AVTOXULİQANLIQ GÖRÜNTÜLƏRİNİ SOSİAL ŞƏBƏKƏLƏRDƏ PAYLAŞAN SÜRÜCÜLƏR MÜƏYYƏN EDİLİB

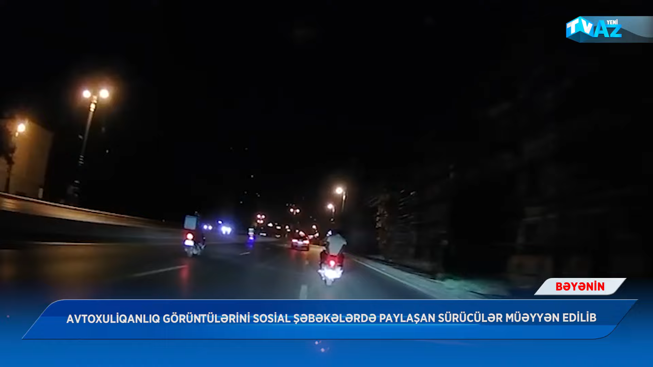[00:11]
Gecə saatlarında təhlükəsizlik qaydalarına əməl etməyərək, yüksək sürətlə motosklet idarə edən Tural Əkverov və idarə-i iddiav tomobillə avtoxuliganlıq hərəkətlərinə yol verən Nicad Şamiyev məyən olunublar.